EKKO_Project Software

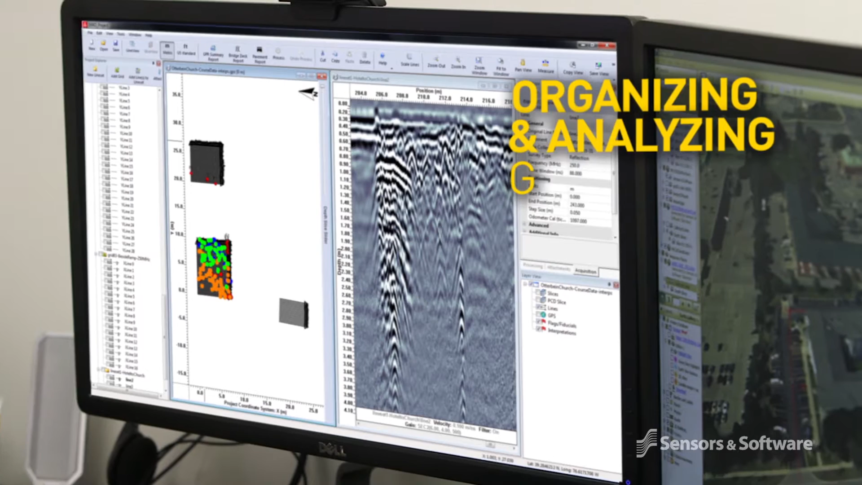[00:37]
Echo Project is your control center for organizing and analyzing data. In just a few clicks you can add,
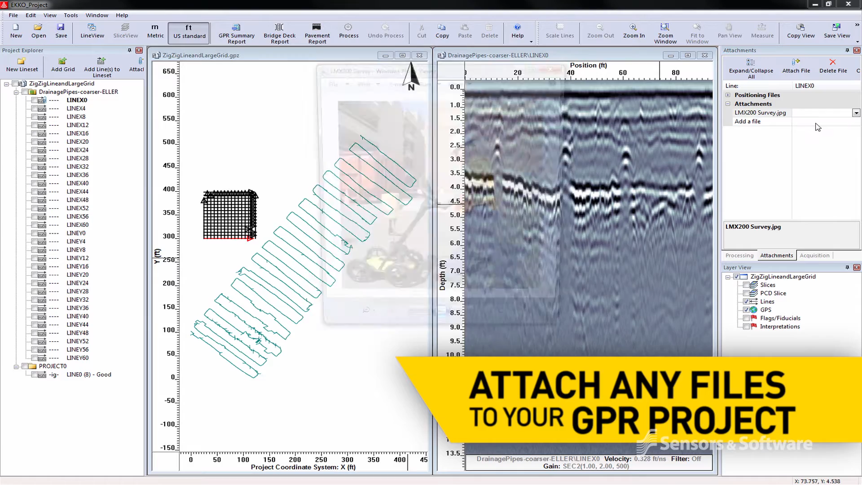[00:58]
Process and view depth slices. Slice through all grids simultaneously.
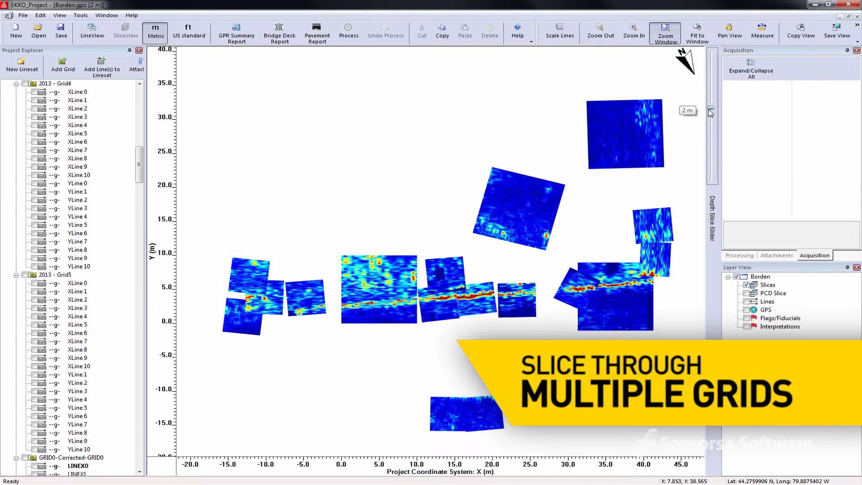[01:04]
Apply automated settings to optimize the data display.
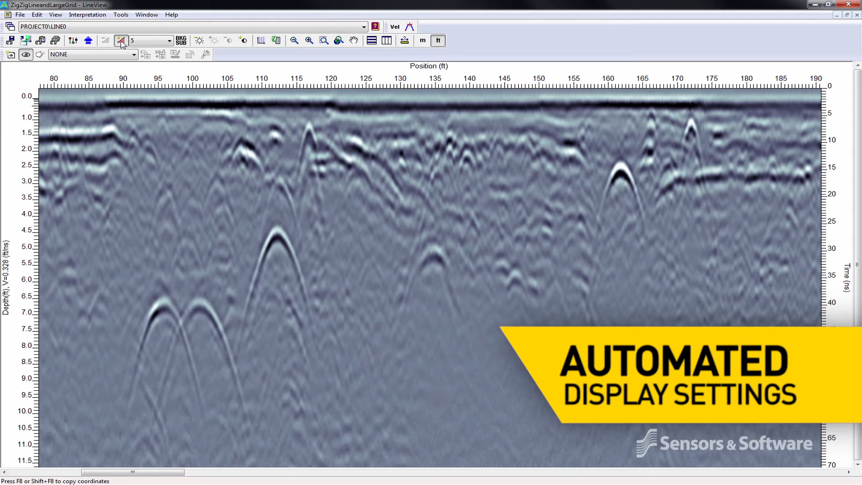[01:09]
Add point and boundary interpretations to your GPR lines.
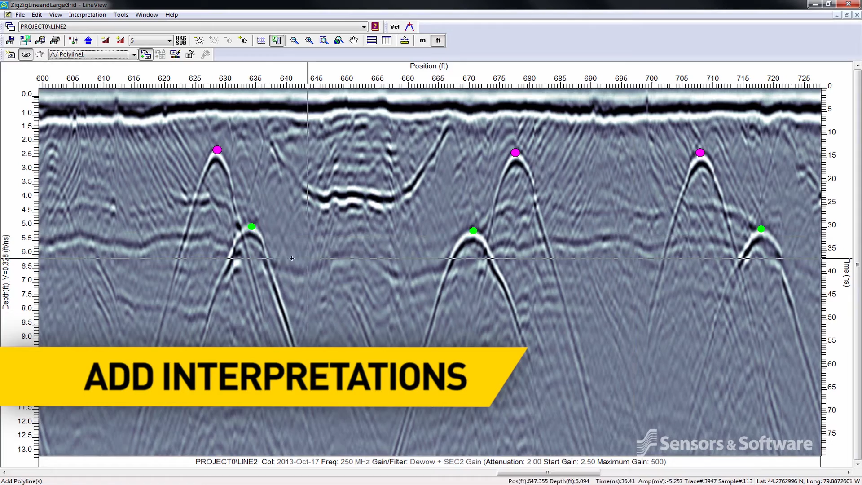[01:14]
Perform advanced signal processing.
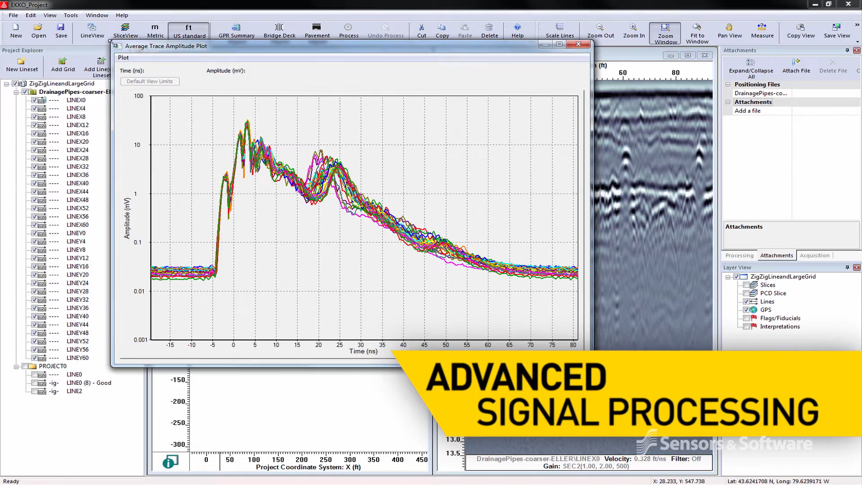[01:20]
Apply topographic corrections.
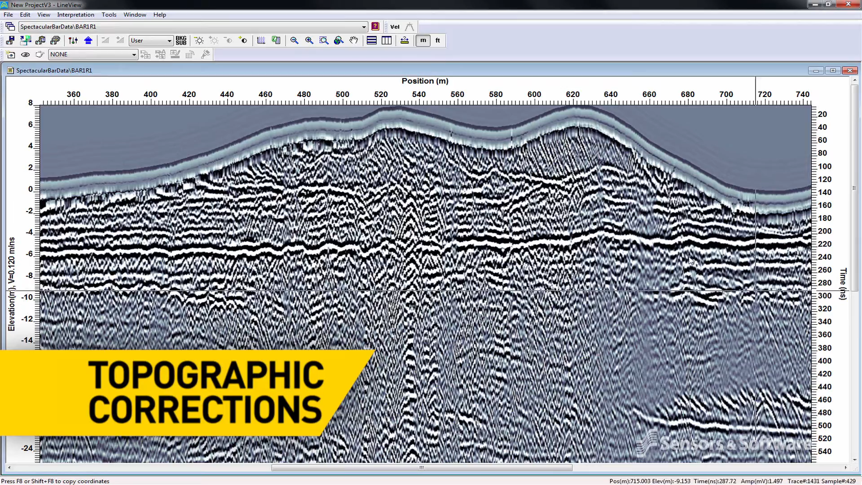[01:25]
Easily display data in Google Earth and pinpoint the location of a GPR target.